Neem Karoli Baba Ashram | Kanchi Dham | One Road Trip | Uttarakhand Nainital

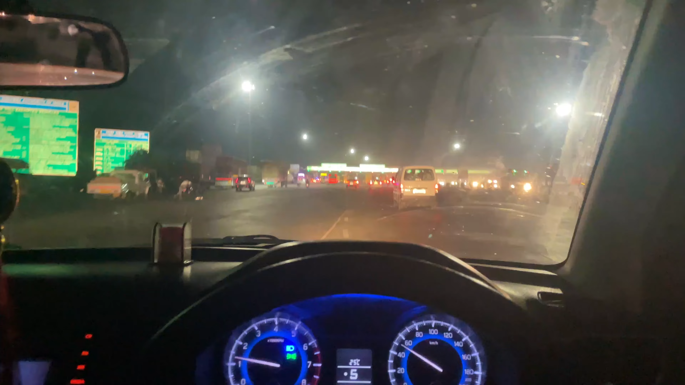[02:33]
तो भाई अपनी जर्नी का पहला टोल आ चुका है और टाइम हो गया 11:15। टोल ये कौन सा वाला आया, 6000 से सुप्रीम प्लाजा, 6000 से वाला आ गया, ये हापुड़ के पास आया, हापुड़ वाला टोल कहेंगे वैसे तो इसे।